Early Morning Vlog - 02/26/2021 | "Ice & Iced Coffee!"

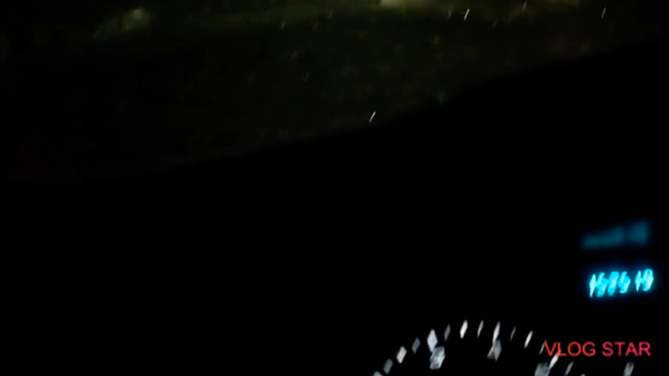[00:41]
Pretty bad. You can barely see out the windshield.
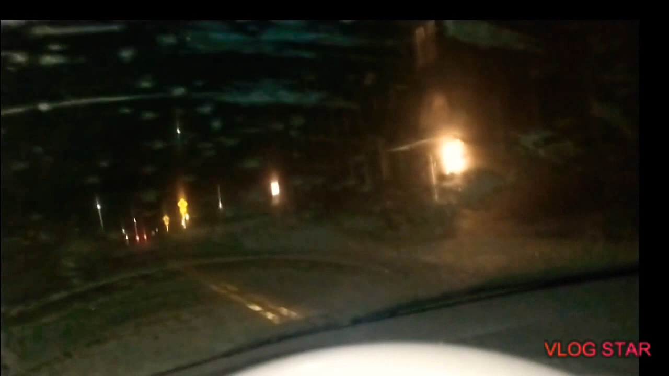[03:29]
So it's hard to see but bear with me.
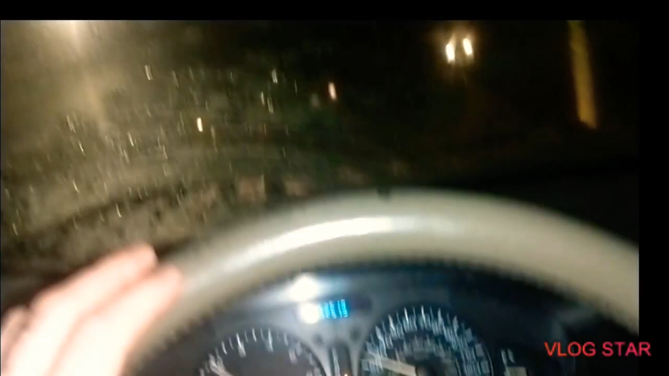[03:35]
I think the defroster in the car is finally kicking in. It's heating up a bit. So hopefully that'll melt some of this ice on the windshield.
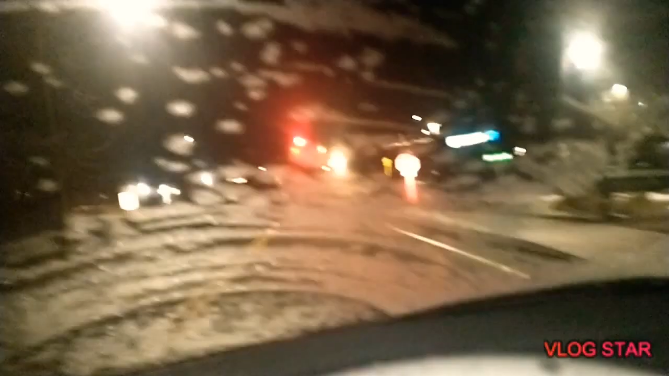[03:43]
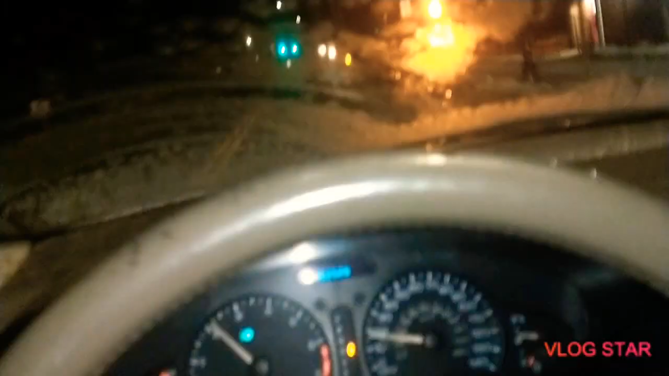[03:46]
Green means go. Let's get it.
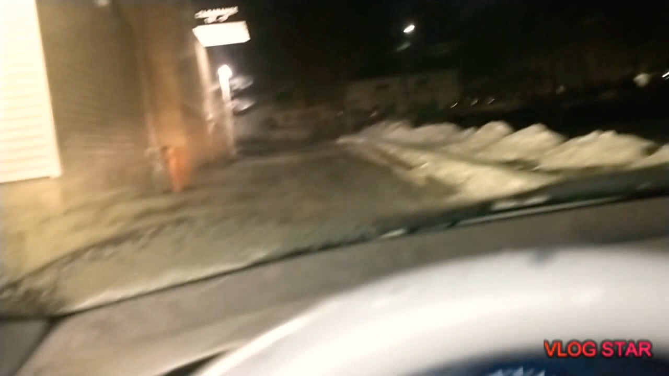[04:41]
Driving up to the drive through right now. Like I said earlier let's get it.